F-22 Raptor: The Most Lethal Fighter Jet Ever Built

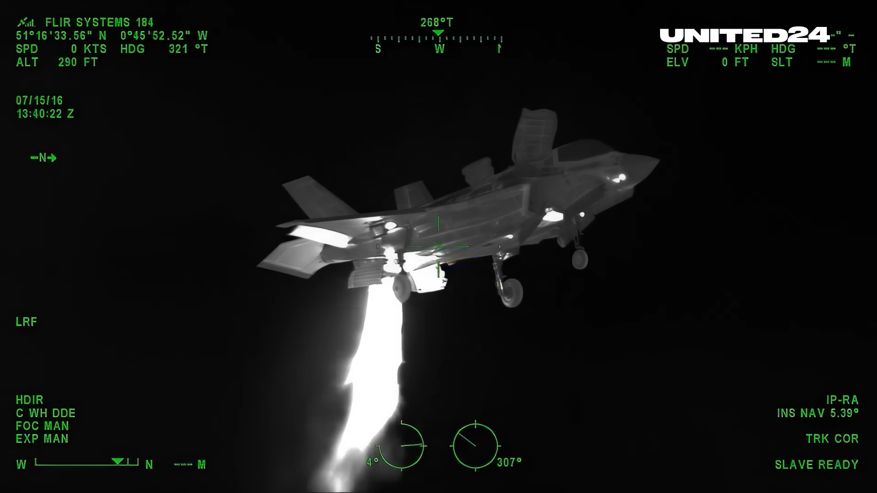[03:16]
Right now you can see the difference between the F-35 and F-22 through a thermal camera. When it comes to speed, F-22 isn't just fast.